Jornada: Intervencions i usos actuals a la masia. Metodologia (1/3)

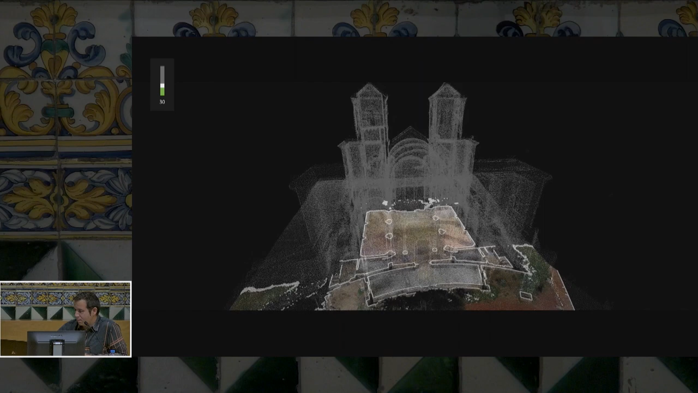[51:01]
Això com l'explicava abans al Jordi aquí és una representació una imatge de com aixequem tot l'edifici que aquí es veu que està tot aixecat interior-exterior
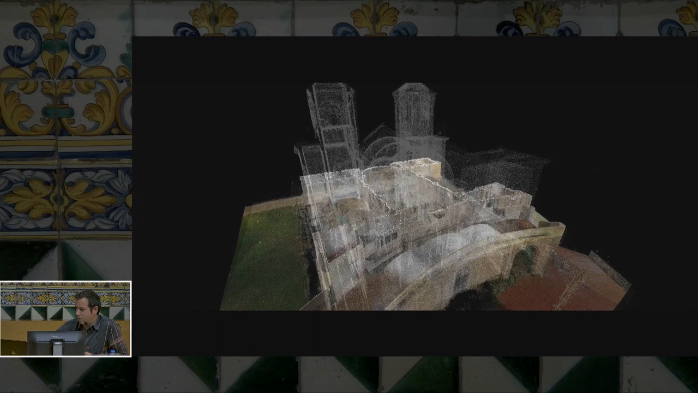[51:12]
i com podem analitzar els paraments les voltes els capitells tot està mesurat i tot es pot
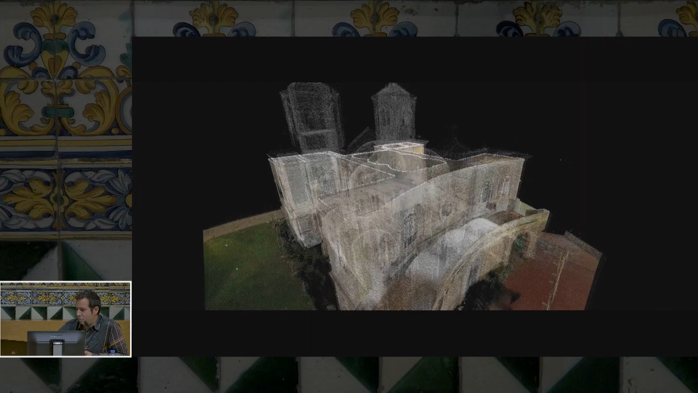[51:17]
seccionar i estudiar en conjunt o independentment.